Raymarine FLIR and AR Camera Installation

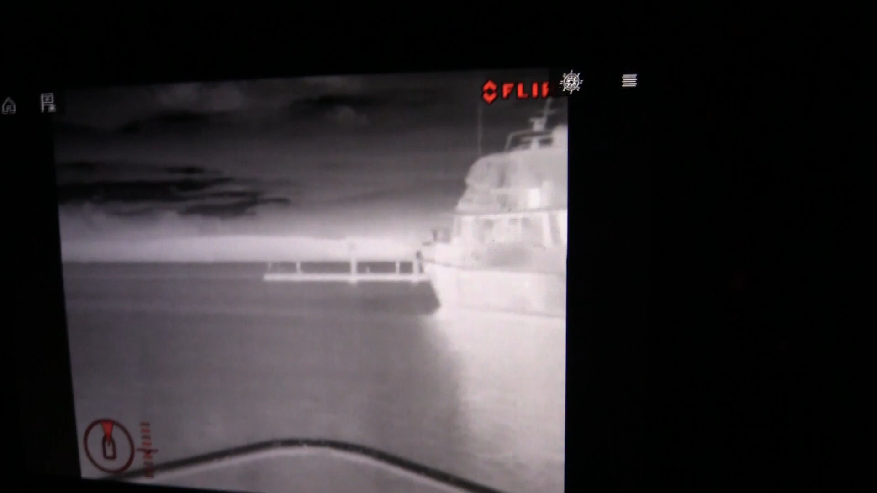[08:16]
right now if this is a harbor that isn't familiar to you that's where
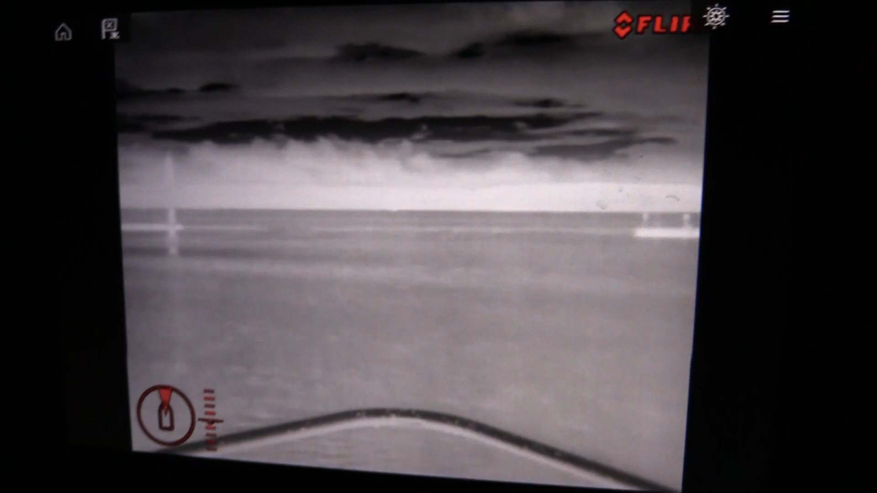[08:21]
the AR or augmented reality really helps so let's switch over to that real quick in the forward
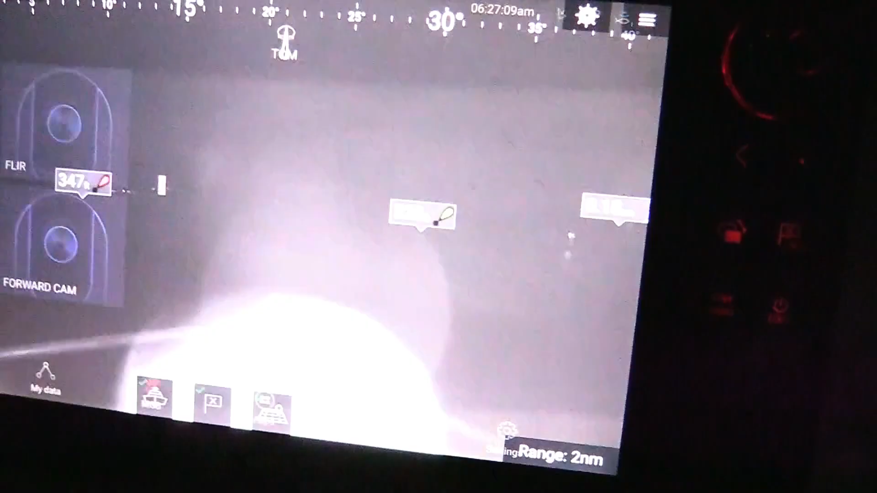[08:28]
cam now I can see
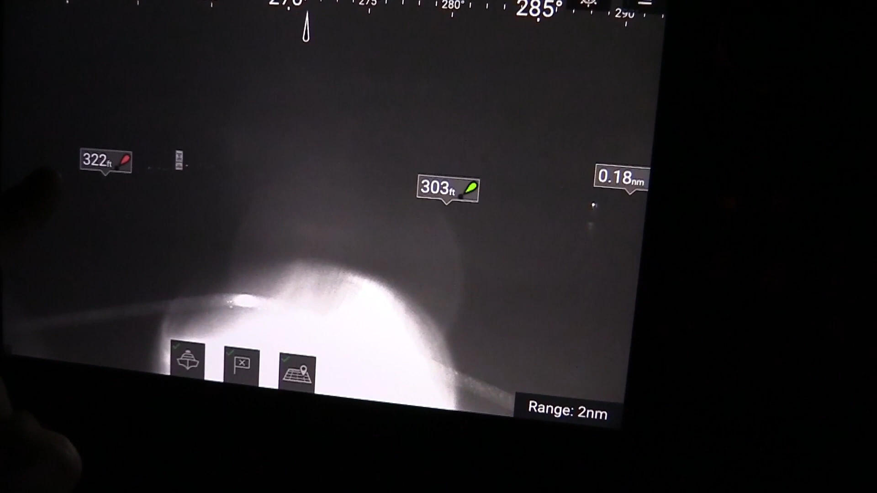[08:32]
my harbor exit right here so red right returning we're leaving the harbor so that's on my red is now on the left my greens on the right but to the naked eye